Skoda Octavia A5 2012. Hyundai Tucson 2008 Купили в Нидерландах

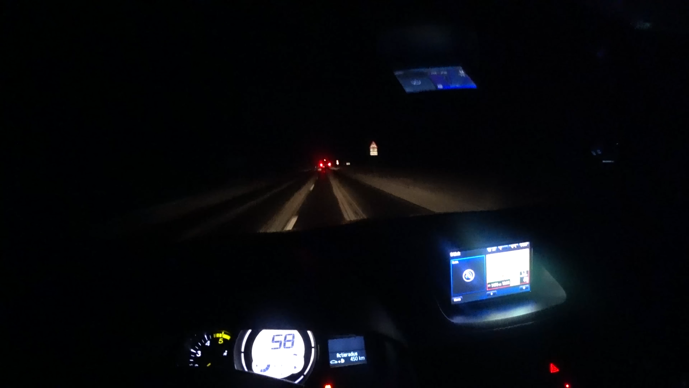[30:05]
Реальность друзья Гололед Дорога не посыпана Разбивайтесь Ух ты Екатерный театр Разбивайтесь На здоровье Я в шоке Просто Просто по льду еду Офигеть